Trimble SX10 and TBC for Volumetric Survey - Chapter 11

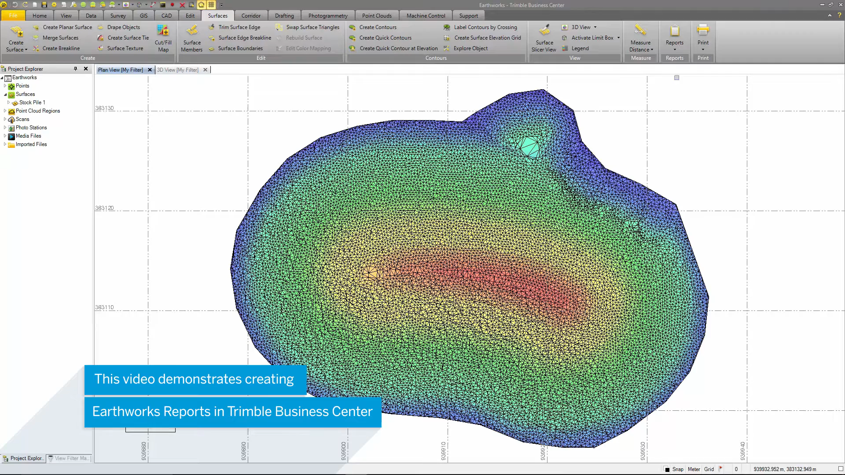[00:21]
their material as well as the size of the area.
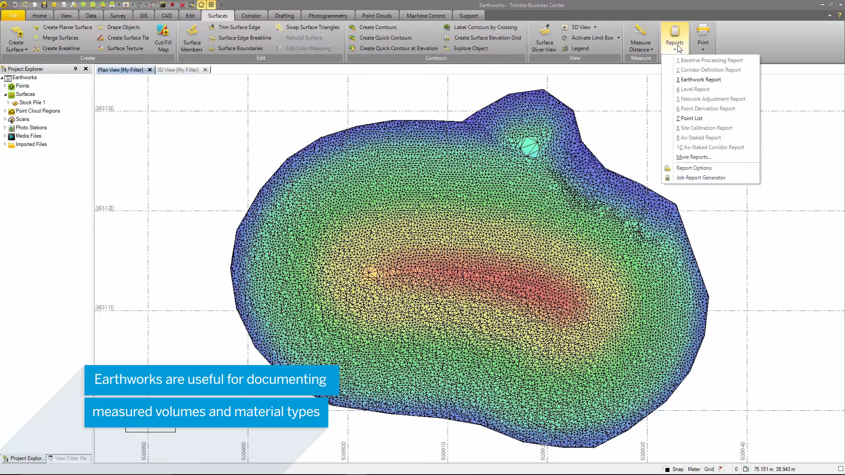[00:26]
Under the Reports drop-down, select Earthworks report. You can only select the Earthworks report when a surface is included in the project. Here there are several options of how to create an Earthworks report.
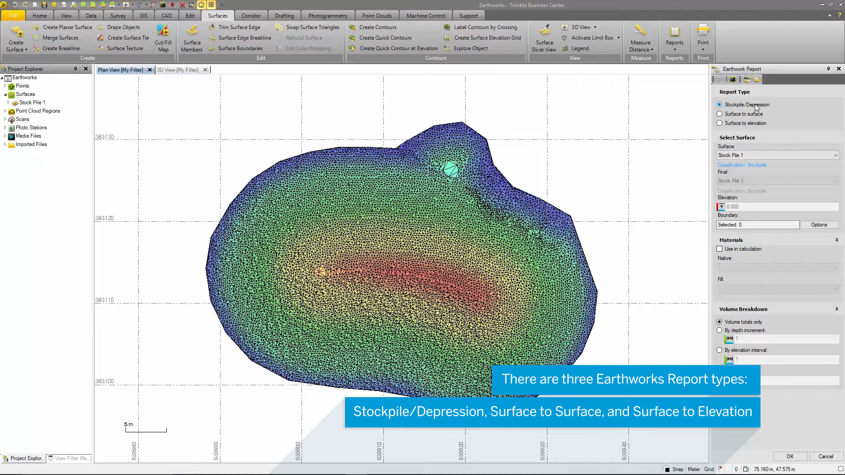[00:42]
The first, based on a single surface, second, comparison of two surfaces, and the third, comparing a surface to a predefined elevation.
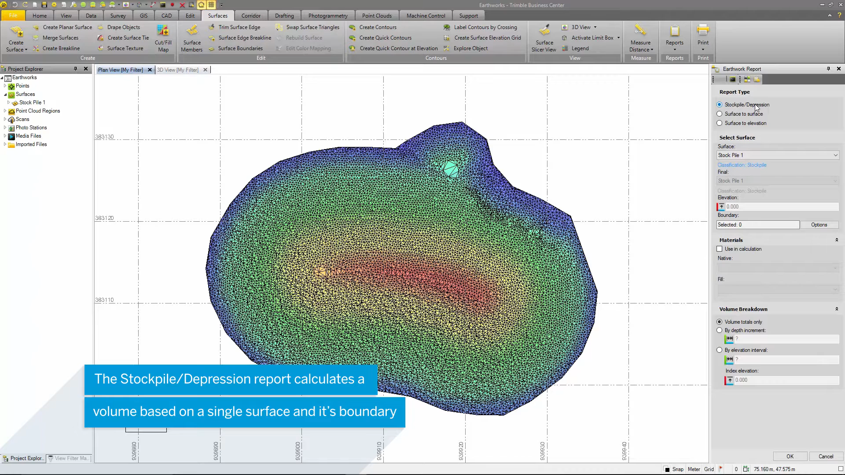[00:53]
For this project, I will choose the stockpile depression report as this lets me calculate a volume based on the surface, compared to a surface created by the outside edge of that surface.
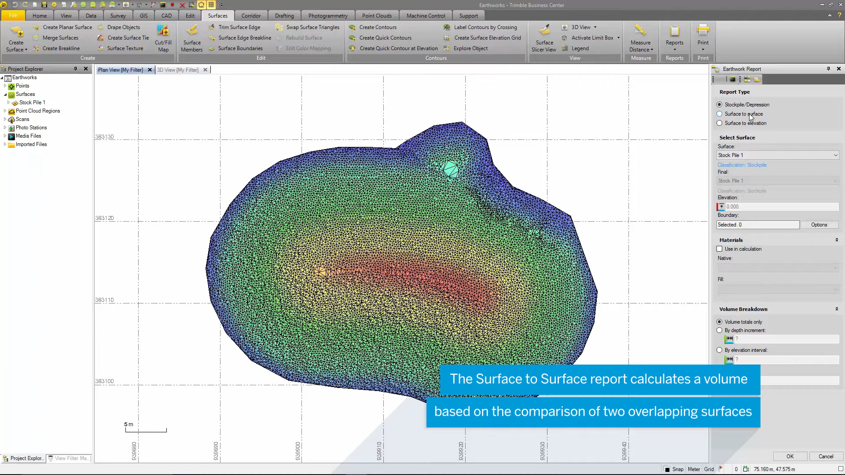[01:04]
The second option, surface to surface, generates a volume based on the comparison of two surfaces. The third option, surface to elevation, compares your surface to a predefined elevation and calculates a volume from that.
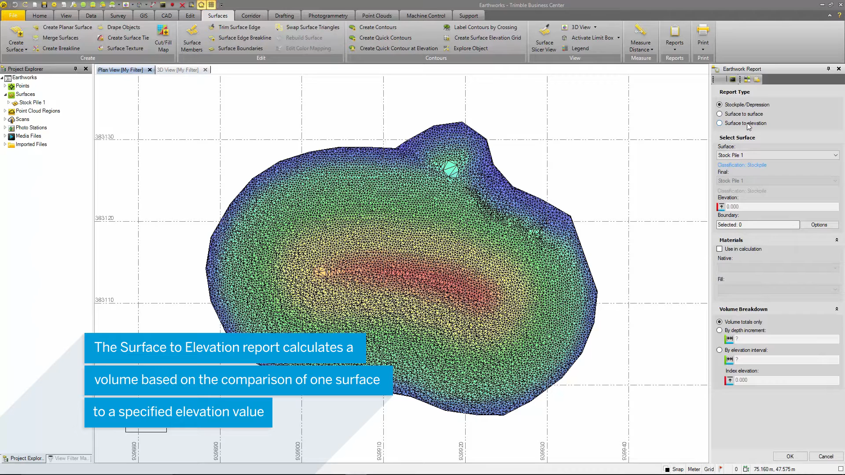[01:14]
Here I'll select a surface that I would like to calculate a volume for.
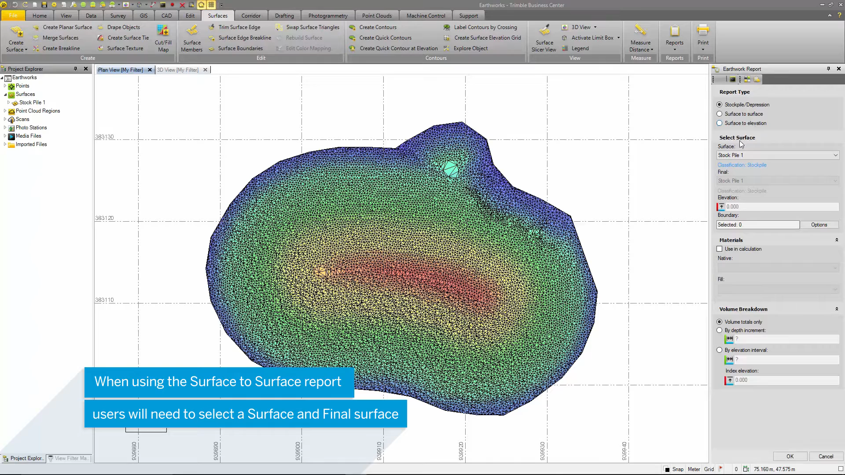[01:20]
As well, it shows the classification. Beneath that, there is also a box to select a second surface, which would be used in the surface to surface option.
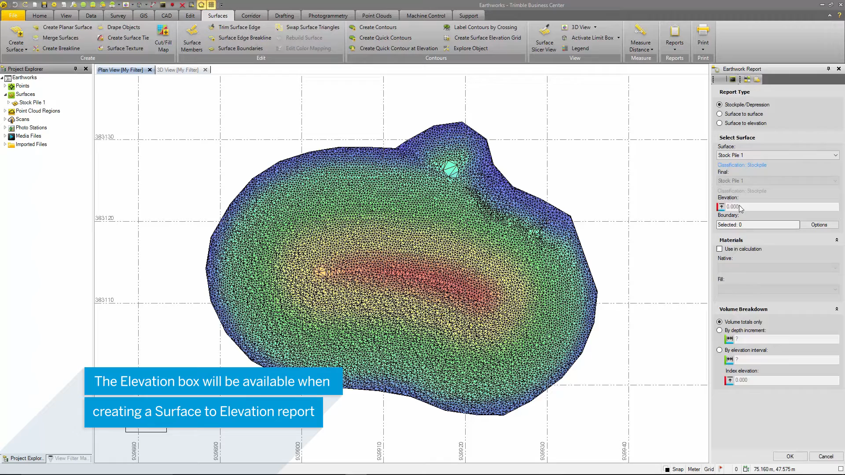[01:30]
And a box to input an elevation when using the surface to elevation command.
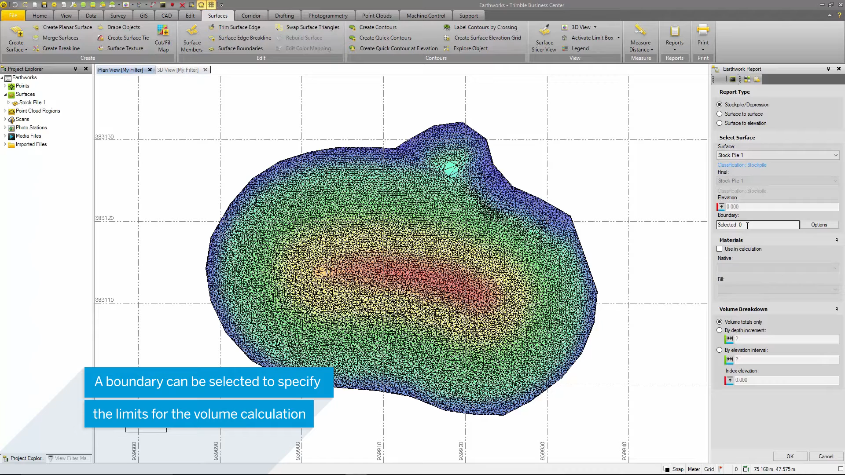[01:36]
You can also select a boundary to contain your volume calculation. The next option is to select the material type for the native and borrow materials. These can be selected and created in the materials site manager.
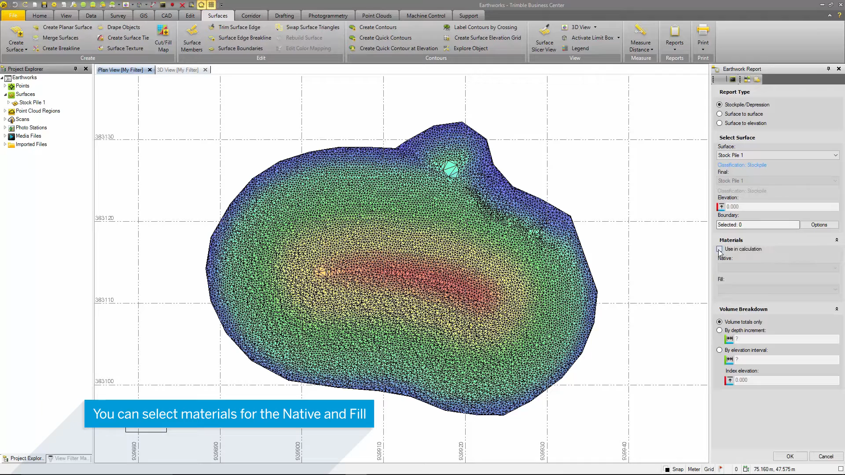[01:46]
The native material is classified as the material being excavated from the site, possibly for future use.
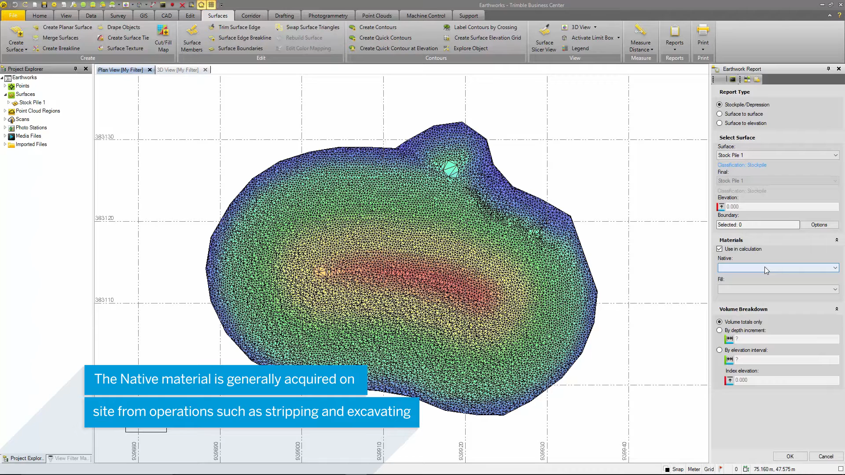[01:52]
And the borrow material is considered brought from off-site.
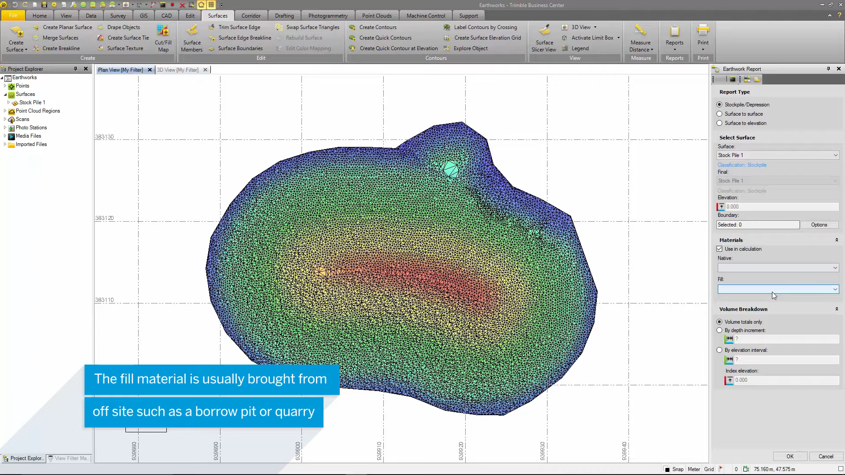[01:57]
These materials can be the same type.
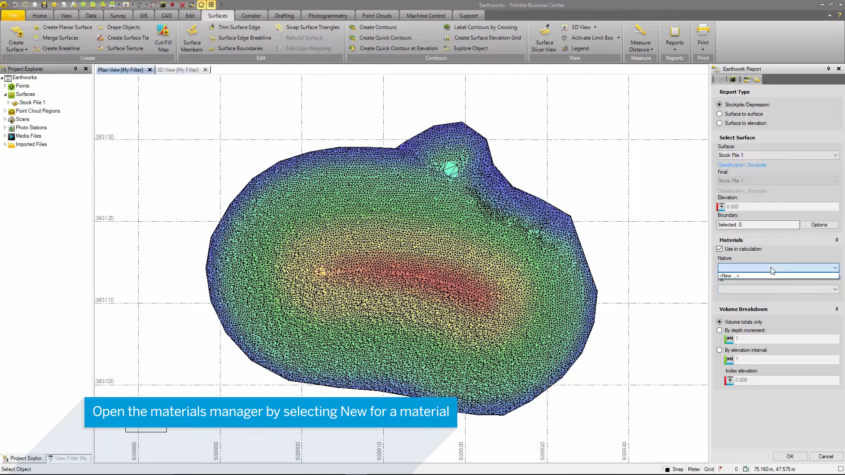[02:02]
The materials site manager allows users to create and manage libraries of materials and site improvements for takeoff operations and calculations.
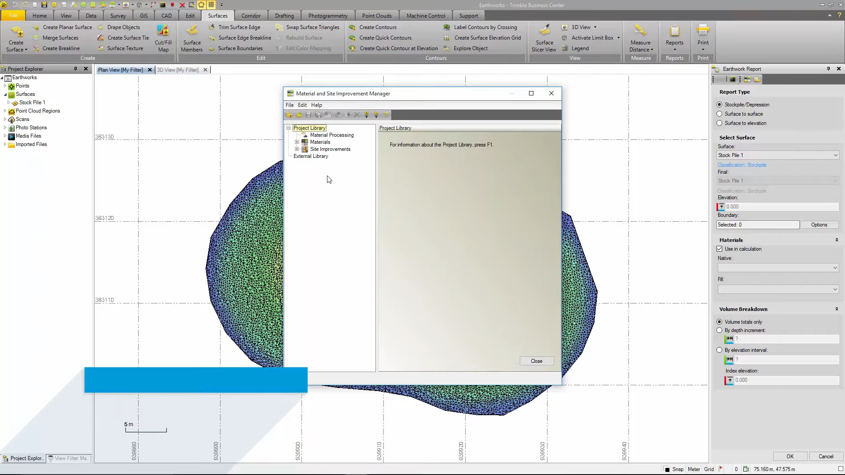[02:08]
TBC includes a sample library that can be
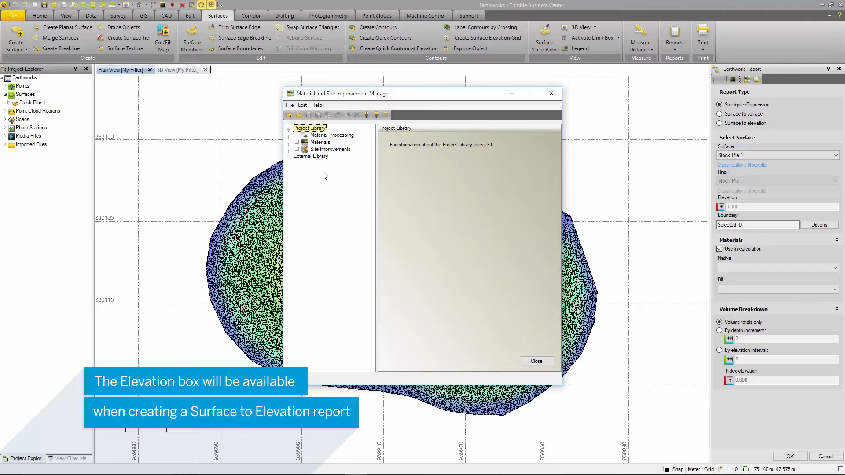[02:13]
a starting point for creating a user-specific material library.
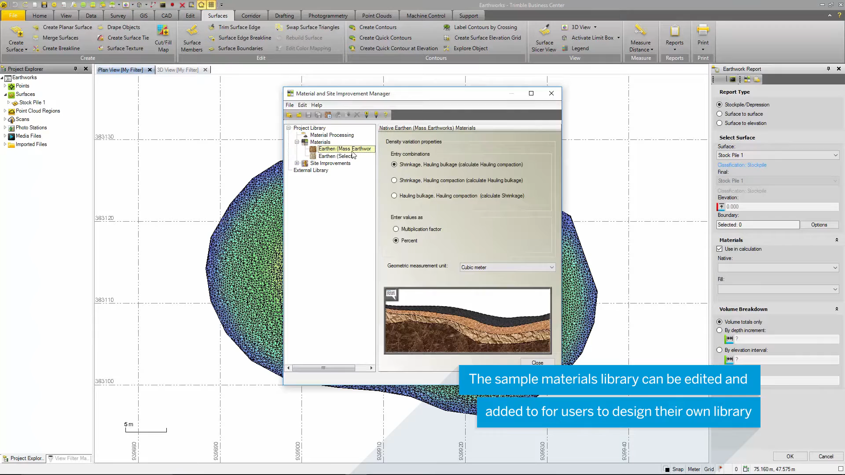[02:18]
In this current project, we will not select a material. But the option is there if users would like to use materials in their Earthworks report calculations.
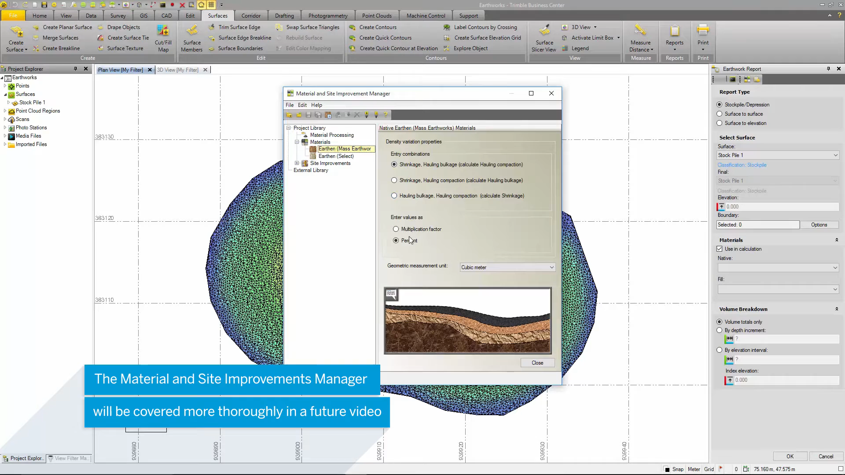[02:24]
The final option is to break down the volume by either a total value,
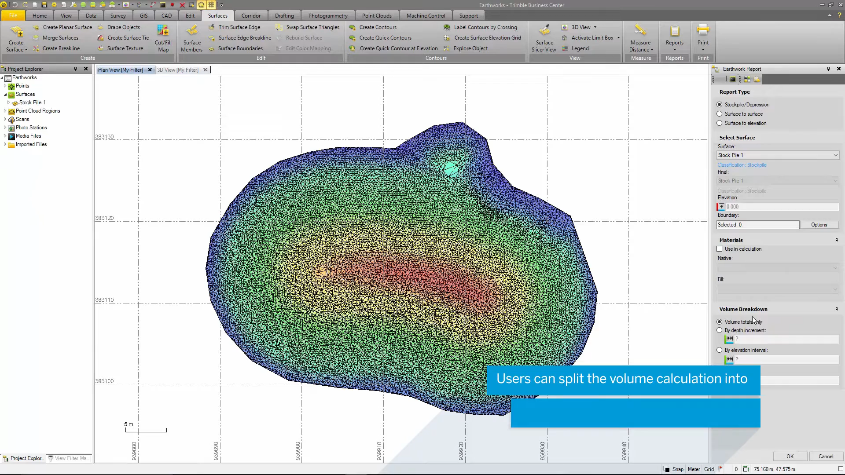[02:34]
a depth increment, or an elevation interval.
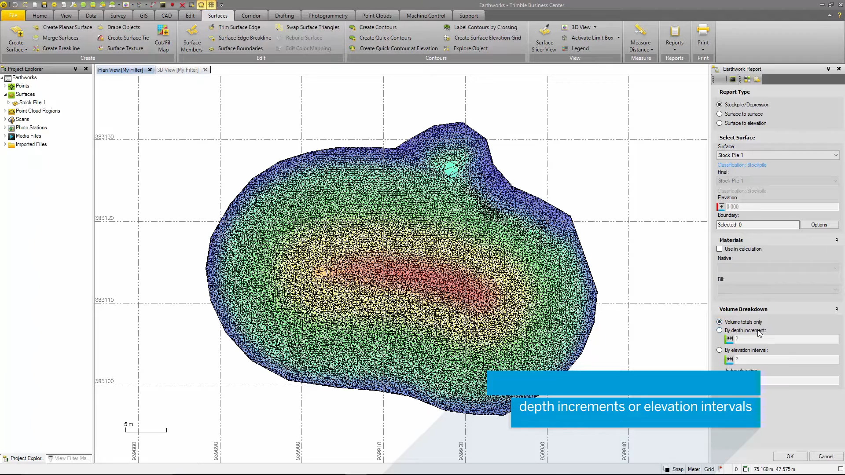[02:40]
This is useful for splitting up materials such as topsoil, subsoil, and gravel into different elevation sections.
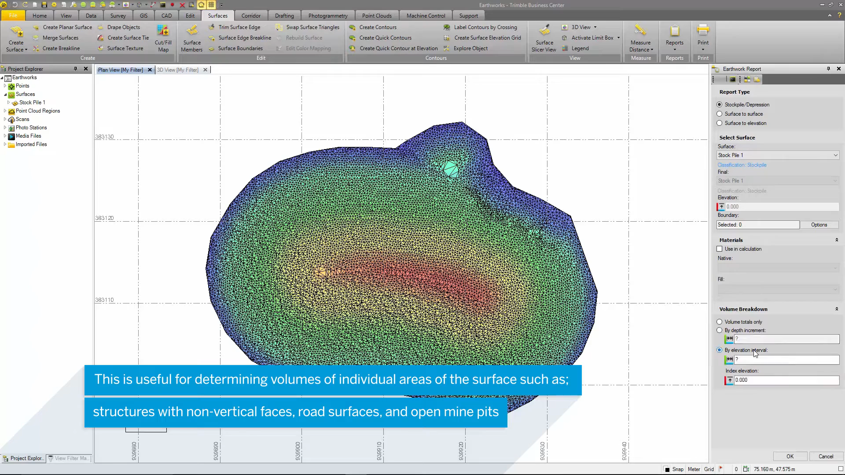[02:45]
For this project, I will select the volume totals only option.